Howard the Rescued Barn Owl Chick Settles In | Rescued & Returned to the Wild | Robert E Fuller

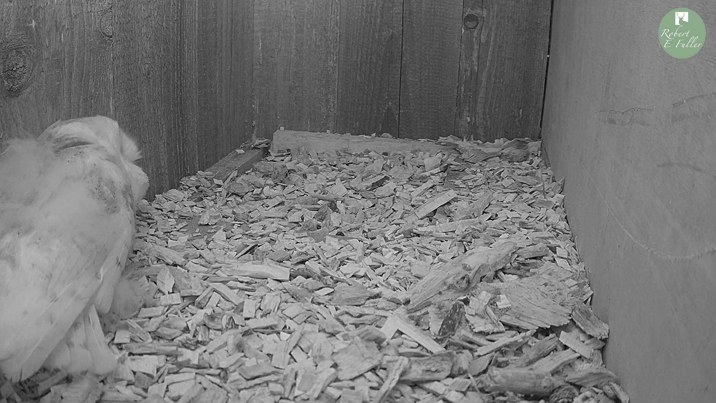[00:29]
And he seemed to be settling in really well.
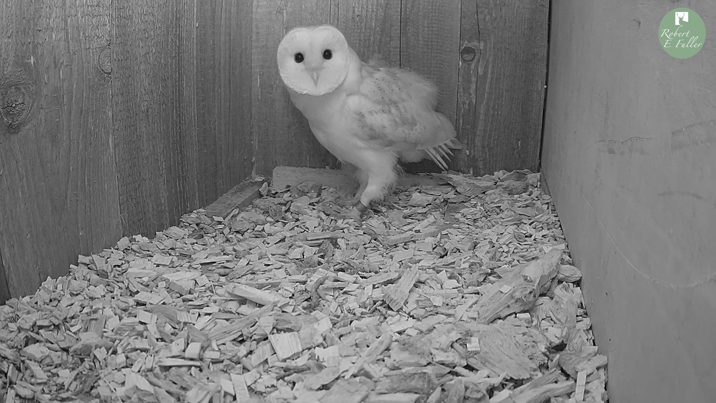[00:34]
He was clearly wanting to explore, but it was really important we kept him held in that nest box for at least a day, so he got used to that place as his home. So the following day we let Howard out of the box,
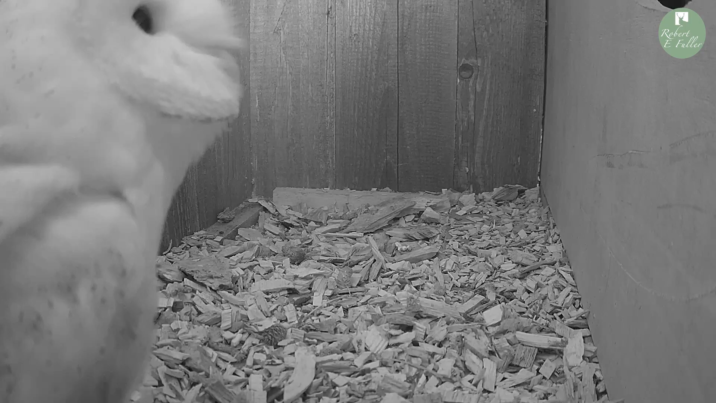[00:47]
and he was straight away exploring, hopping around on the different levels, which was great to see. Despite being younger than Hans and Greet, he was looking pretty confident.
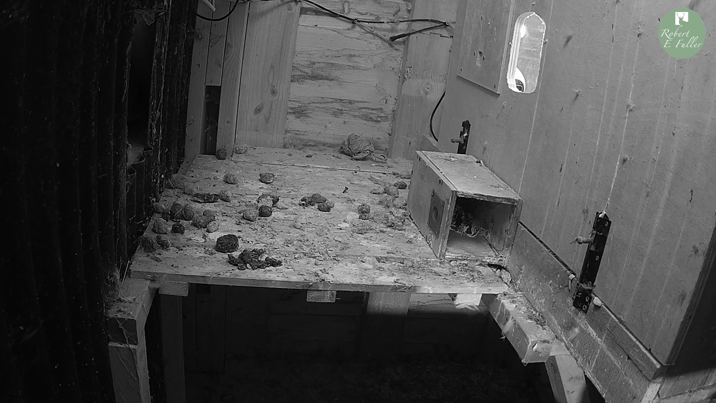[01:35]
So as Howard came out onto the roof, Barney and Gilfy went into the tower and were looking around in the tower, almost looking for him and to see what had been happening in there.
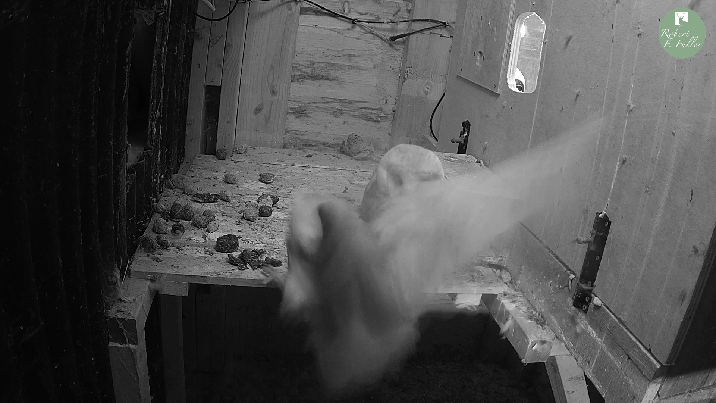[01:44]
I left it a while, had to let nature take its course and hope Barney and Gilfy accepted this new chick.
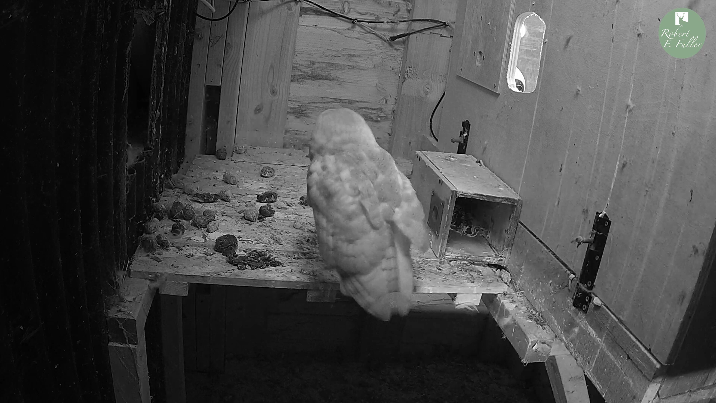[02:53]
Howard found his way back into the tower and started feeding in there. So this was the key to his survival now. Unfortunately, we hadn't seen Barney for a few days.
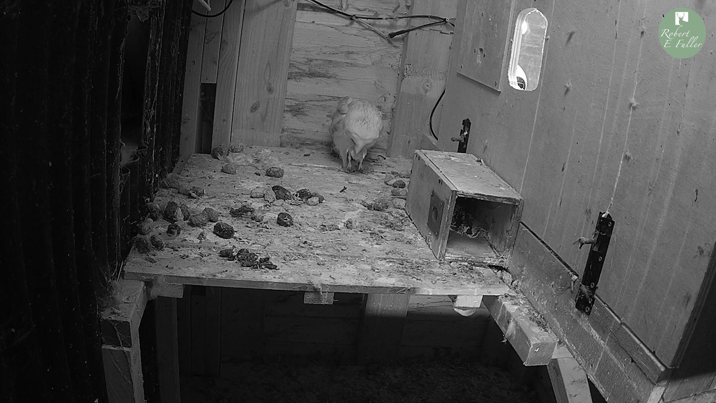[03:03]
So I took over the feeding duties of Howard, popping food there in the tower. And it was fabulous to see him come back every evening, really comfortable in there, eating the food I put out for him. And then one evening, Howard started posturing. There was obviously another owl about. And then Gilfy came in.
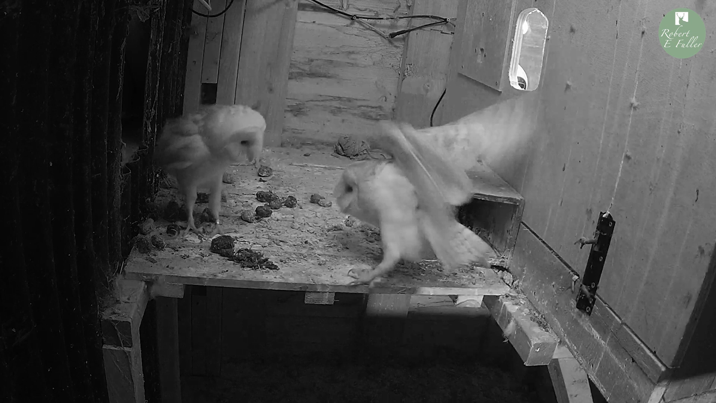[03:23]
So they both were on the shelf together and they went beak to beak, almost sort of working each other out, working out the pecking order, literally. And that was absolutely great to see. It was non-aggressive.
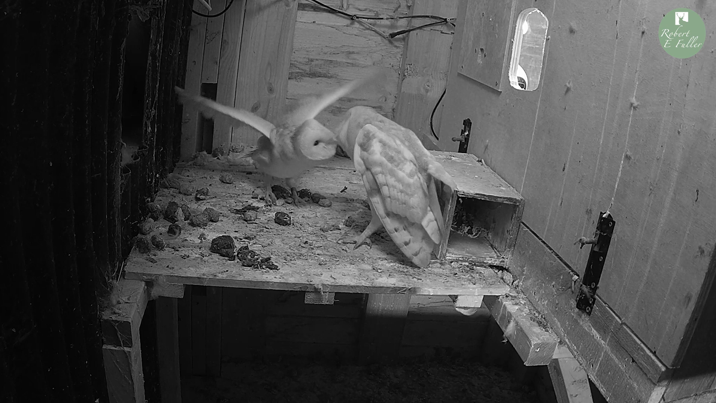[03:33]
This is normal barn owl behavior.
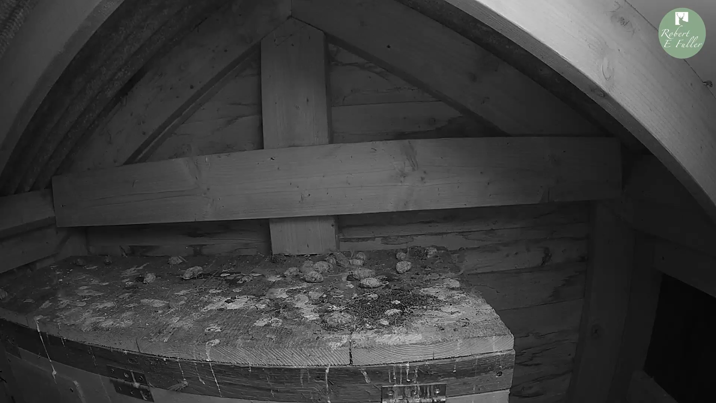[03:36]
And they actually went on to spend some time in there together that evening.
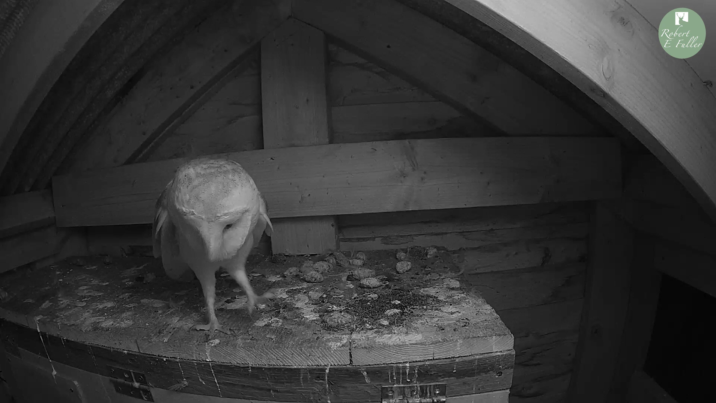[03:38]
So since then, Howard's been coming back every evening and I've been popping food out for him, and he's really happy there now.